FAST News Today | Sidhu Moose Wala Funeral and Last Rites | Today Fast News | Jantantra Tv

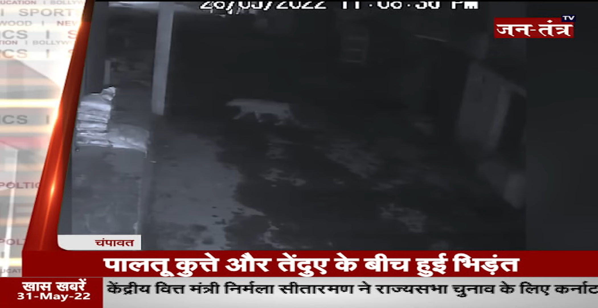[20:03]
जब भाव जिले के बारकोट शेत्र में पालतु कुत्ते और तेंद्यों के बीच हुई भीडान गटना का वीडियो सेसीटीवी कैमरा में कैज सोचल मीडिया में गटना का वीडियो हो रहावायर्ण